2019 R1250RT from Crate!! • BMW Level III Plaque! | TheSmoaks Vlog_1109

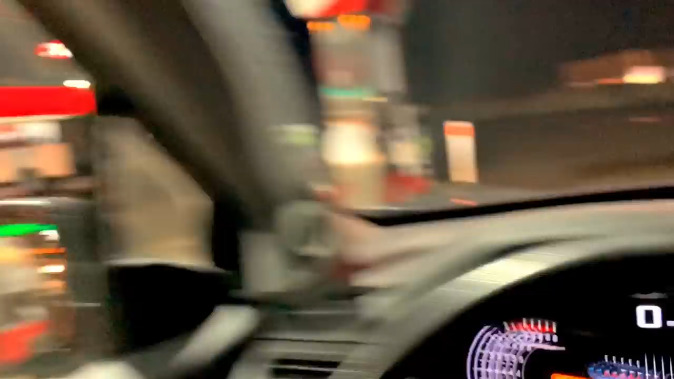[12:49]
stopped at the old GC's filled up the tank a little woman had to run in for something